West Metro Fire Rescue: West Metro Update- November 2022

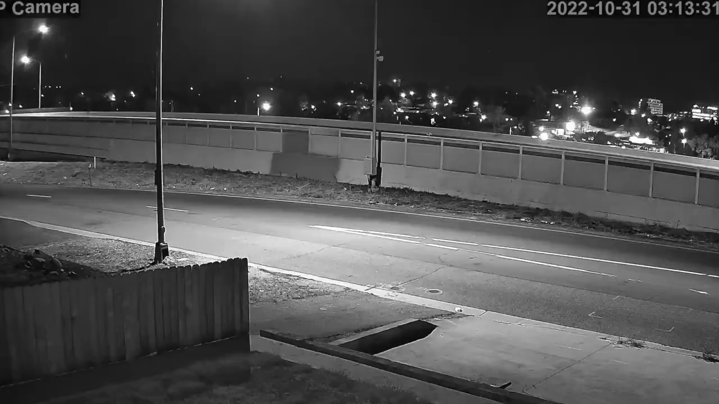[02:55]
This video from a camera on 6th Avenue shows how quickly the fire progressed.